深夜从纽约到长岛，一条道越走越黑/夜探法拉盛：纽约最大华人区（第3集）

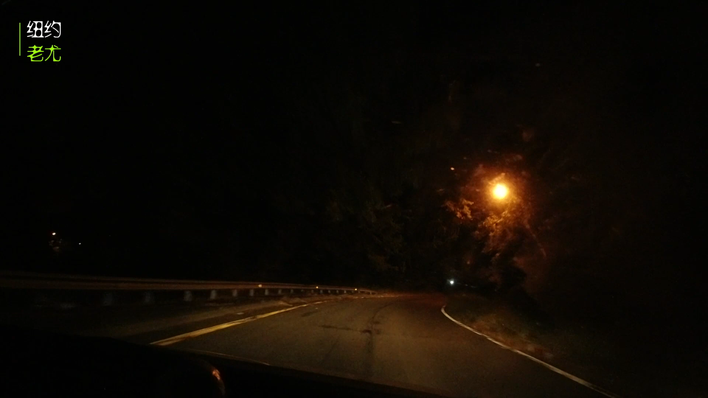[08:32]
像恐怖片里面那种，哗，冒出来一只猫。你看这路上，恐怖吧？这就是我们住的地方。大。再往这边走是越走越没人了，你看。尽力。这有一辆车与我们同行。
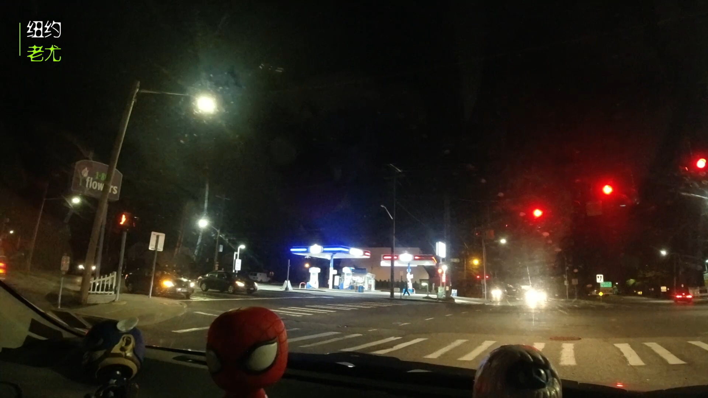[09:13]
因为有商 店。你这个店都关门了吧？ 关了。
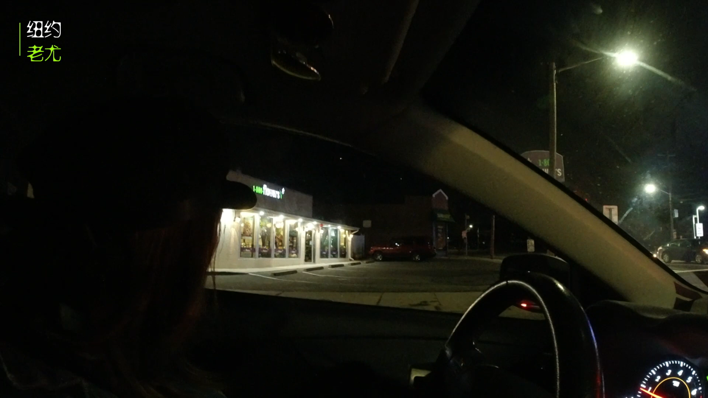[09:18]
对，这个店关。 老板都睡着了。 关门是他不关灯的。
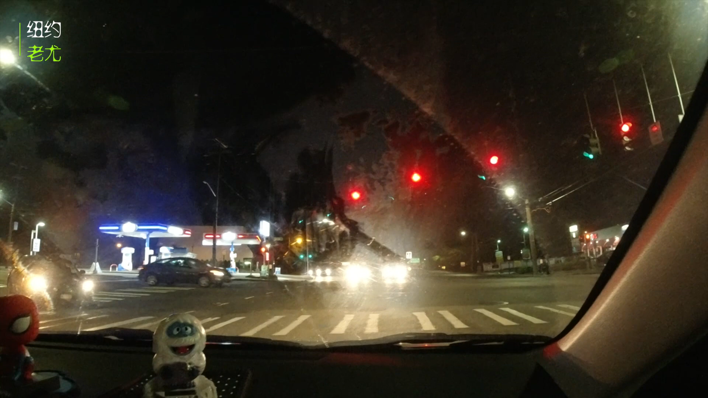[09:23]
这 7-Eleven 好像开着，好，我们看看啊，都有什么店开着。 7-Eleven 里面有人，前面是一个 7-Eleven， 然后这个加油站还开着啊。如果半夜饿了想吃点东西，只能去加油站买。啊，别的地方好像就没了。好了，回来了。已到达。